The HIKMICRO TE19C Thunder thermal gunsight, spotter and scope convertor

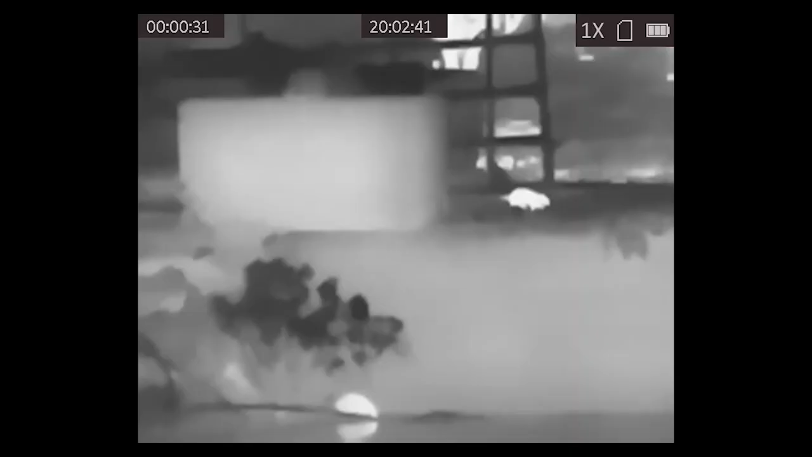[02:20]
Now maximum detection range is stated as 900m for large objects but this setup
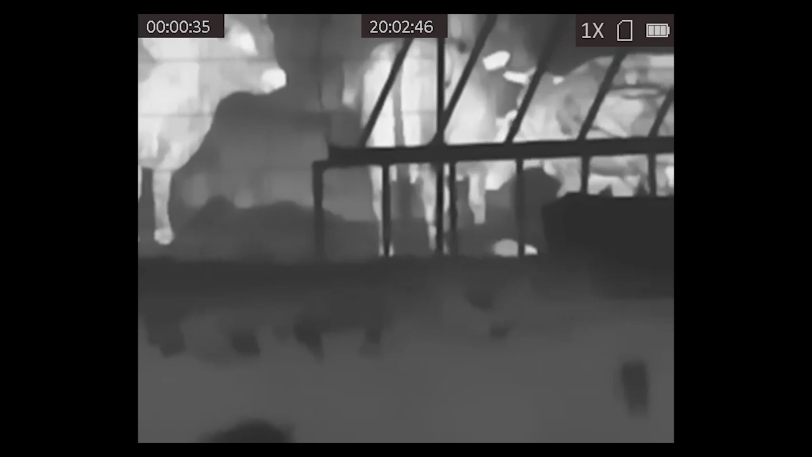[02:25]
really shines over airgun ranges even for small quarry like rats.
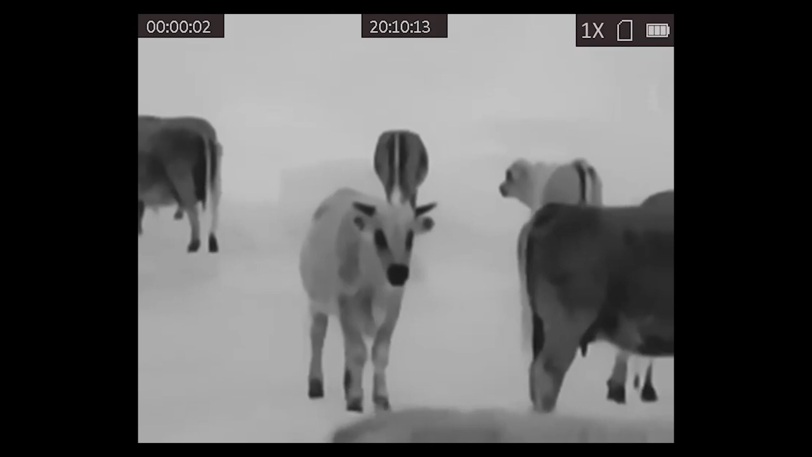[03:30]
goes from 1x up to 8x enabling you to shift from a really nice wide field of view to really close up viewing.
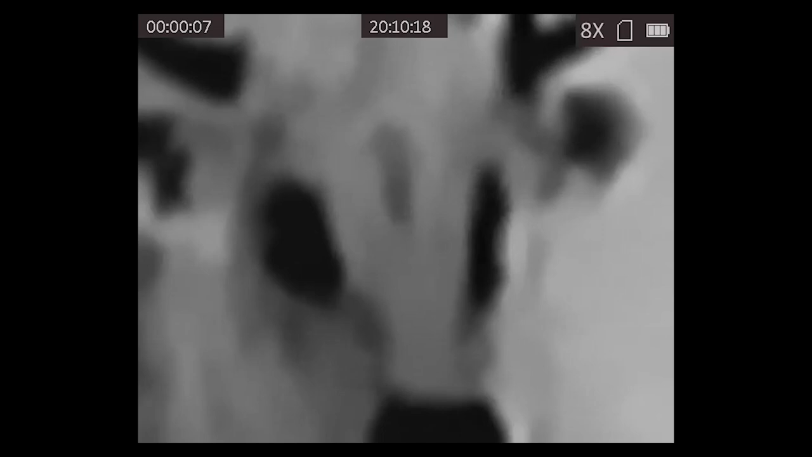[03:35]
Another quick access control is the colour palette change and you can shift between red hot,
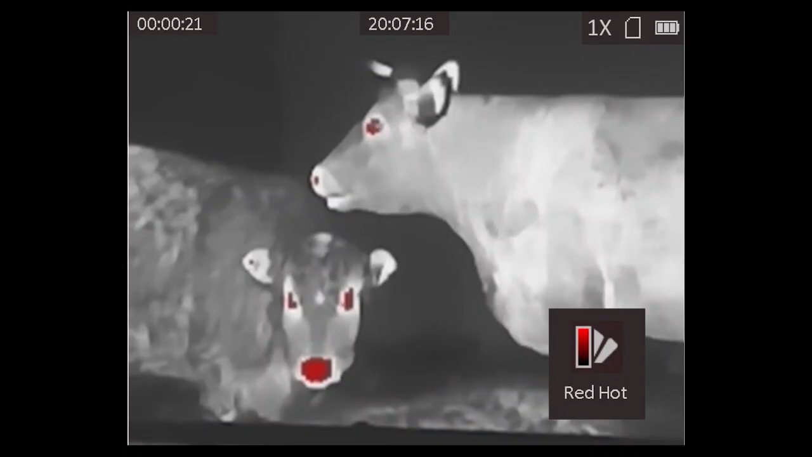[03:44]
white hot, black hot and fusion colour schemes.
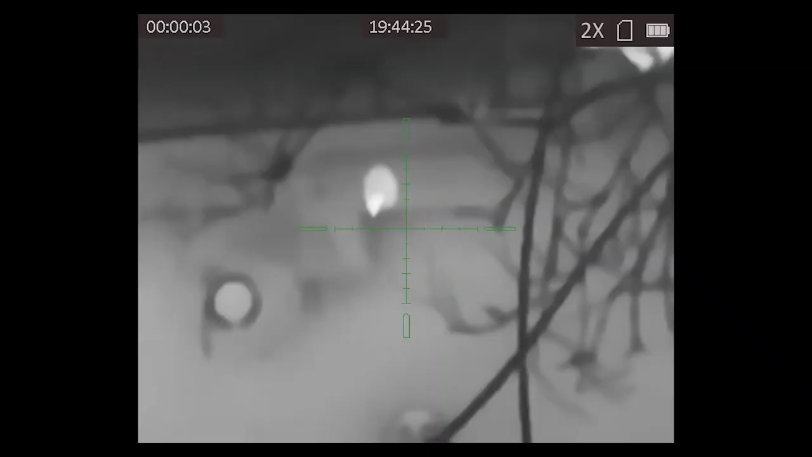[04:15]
Now for this task it has quick and easy one shot zeroing and a choice of five
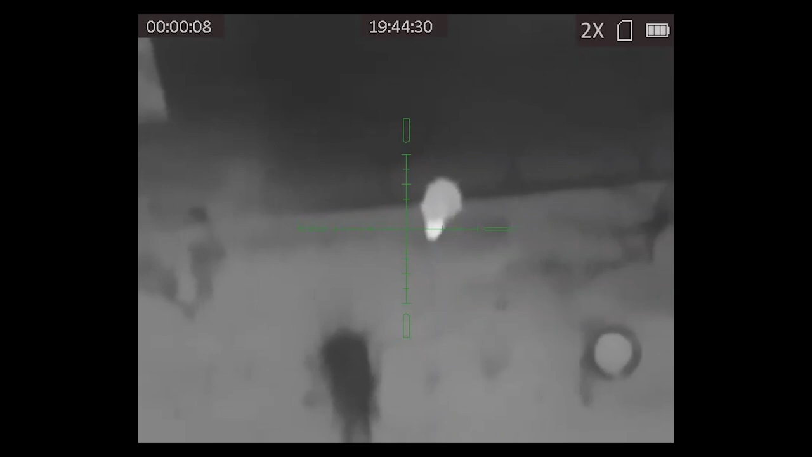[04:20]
different reticle styles displayed in either white, red or green. Being so small and light it feels really nicely balanced when mounted up.
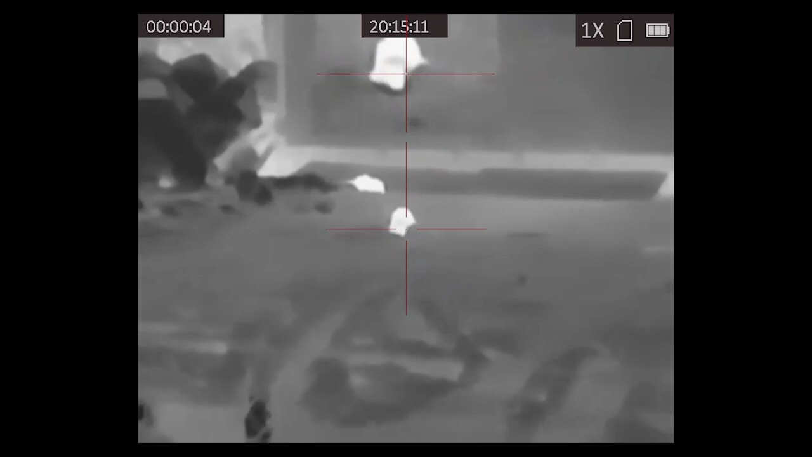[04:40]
Now all the features previously mentioned are still there including picture in picture function which doubles the magnification for precise shot placement while maintaining that wider field of view in the main image which is great for spotting.
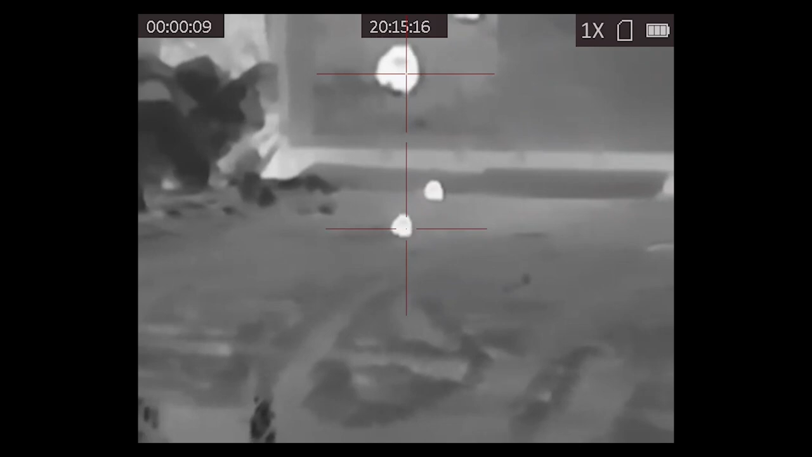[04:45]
The Thunder still has another trick up its sleeve and that is that you can attach it to the front of a normal telescopic sight to convert it to thermal.